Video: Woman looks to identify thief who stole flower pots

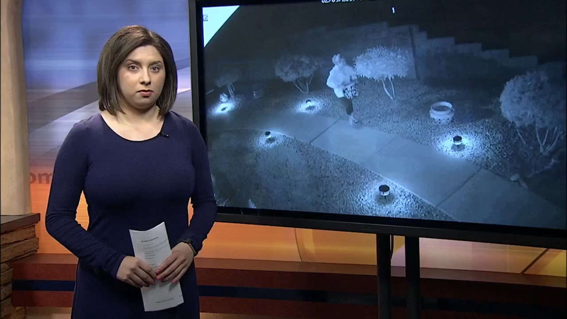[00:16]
Here's News 13's Marissa Lucero with a video. Dean, the woman says instead of calling police,
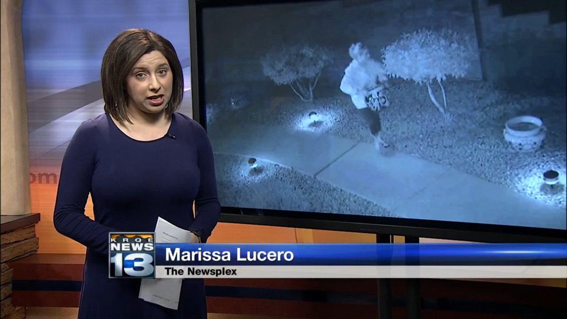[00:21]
she's using social media first to see if anyone out there recognizes the thief. You know, you can't help but kind of laugh about it.
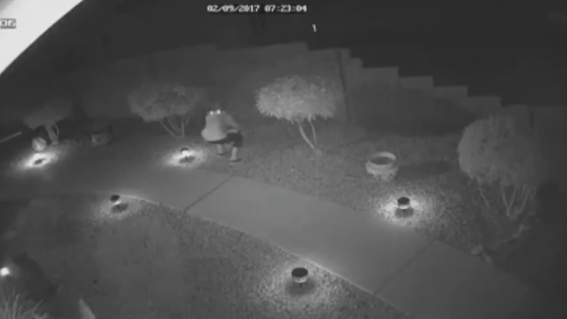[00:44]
It happened last Thursday and it was all caught on camera. Just snatched them right up.
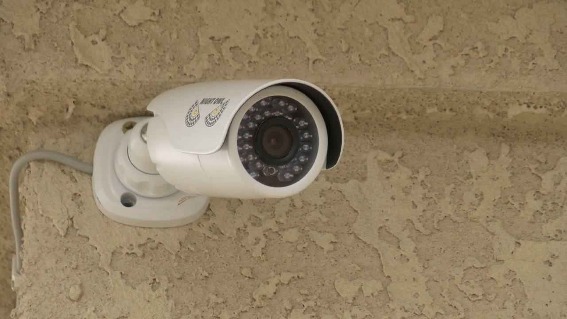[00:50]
After Hansen reviewed the surveillance video,
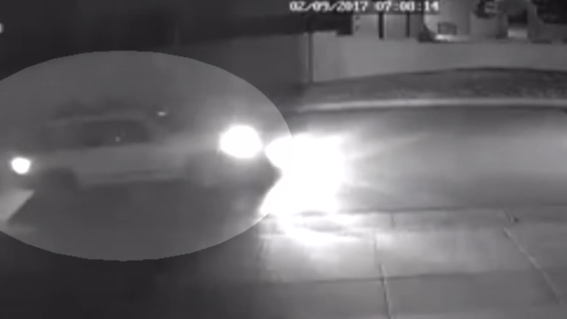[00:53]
she noticed an SUV drive by her Paradise Hills home around 5 in the morning. A couple minutes later, it came by a second time. The third time, it stopped at the stop sign, turned its lights off.
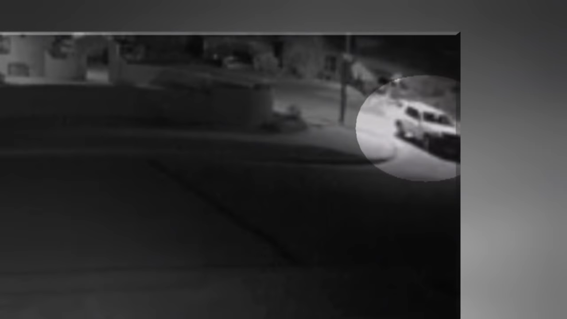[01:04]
Looked like they had cased the home. And made its way in front of Hansen's home. She didn't seem to be in a hurry.
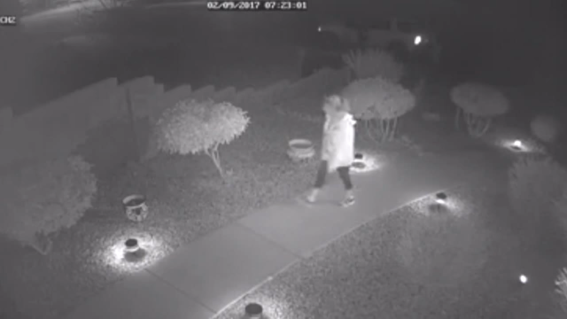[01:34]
Definitely not someone that you would typically think would do something like this.